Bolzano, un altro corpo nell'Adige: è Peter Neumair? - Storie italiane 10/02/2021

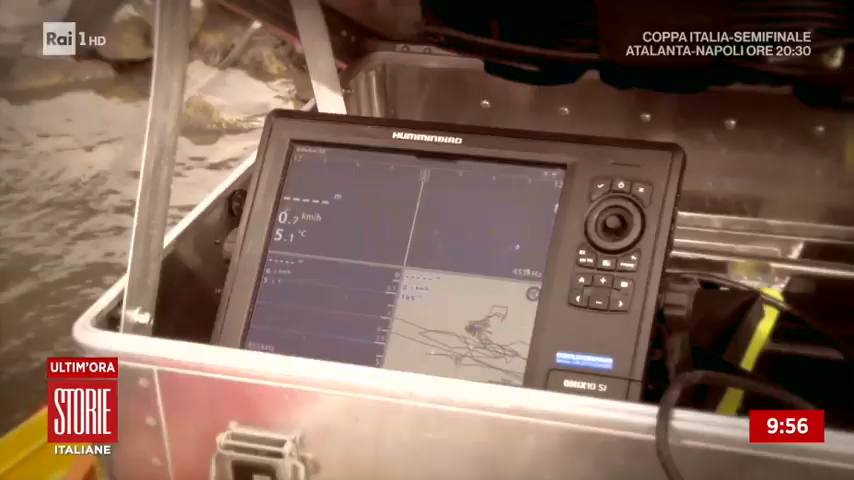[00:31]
On screen: water 5.1°C
Potrebbe essere un corpo. Si sta lavorando per cercare di capire di cosa si...